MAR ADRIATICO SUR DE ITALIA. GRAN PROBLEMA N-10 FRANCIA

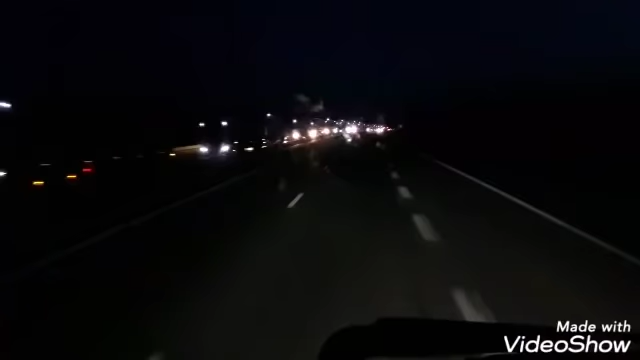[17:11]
¡Aleluya! Después de una hora he podido salir y librar el accidente. Después de una hora andando por los Santurriales. ¡Madre mía! ¡Gracias a Dios! ¡Gracias, Señor, por iluminar mi camino! Porque anda que... La que hay. La tarde que lleva esto ya se ha hecho de noche y aquí todo el mundo todavía.